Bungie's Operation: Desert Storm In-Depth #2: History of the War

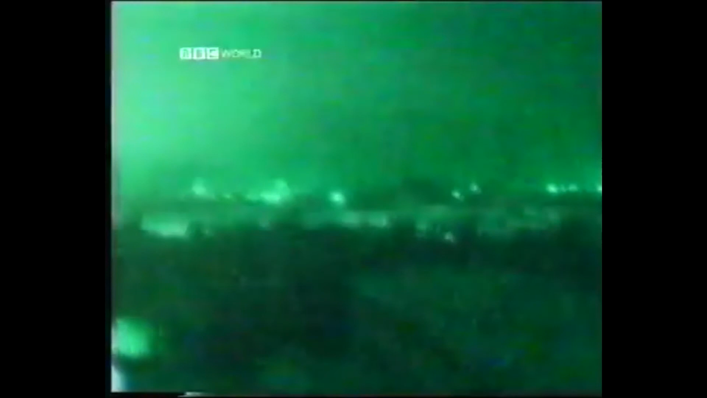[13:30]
hoping that they would luckily hit the attacking aircrafts. The few pilots that had their aircrafts destroyed would have to eject into the Iraqi desert that spans for many miles,
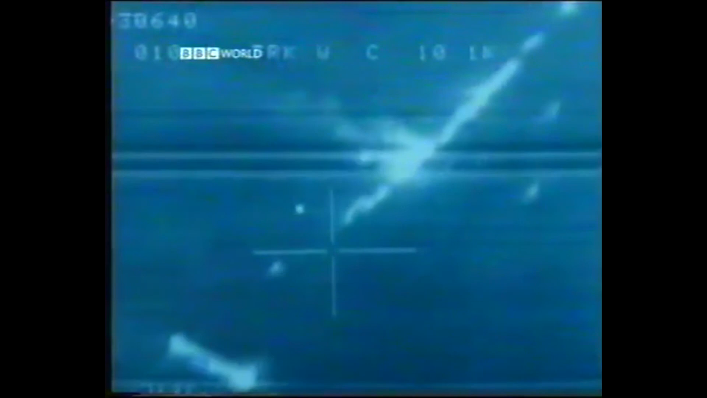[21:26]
The air force quickly struck with their bombs and created a huge traffic jam with all the vehicles virtually defenseless against the bombing and destruction.